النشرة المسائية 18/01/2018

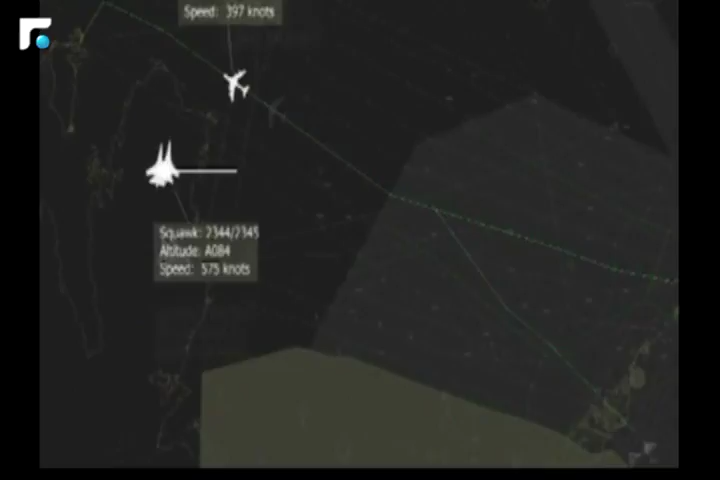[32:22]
اظهرت بيانات الرادار التابع لمركز الشيخ زايد للملاحة الجوية كيف اعترضت الطائرتين الحربيتان التابعتان لقطر الطائرتين الاماراتيتين التين كانتا في طريقهما
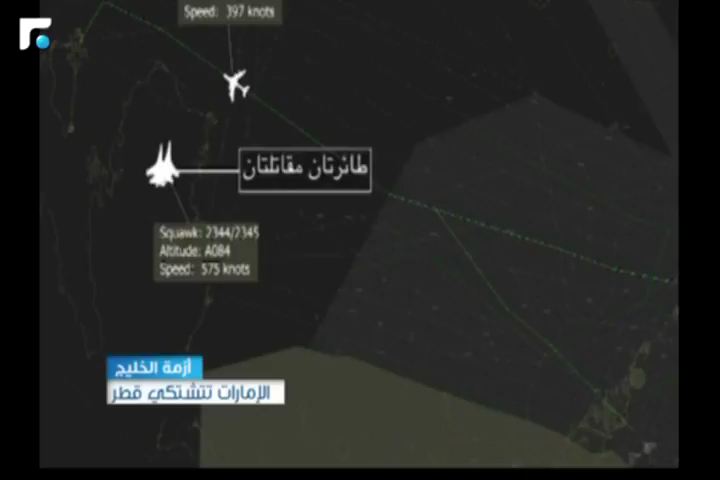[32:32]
الى مملكة البحرين ونواهت الهيئة العامة للطيران المدني في الامارات ان رحلات الجوية المغادرة من مطارات دولة الامارات العربية المتحدة والمتوجهة الى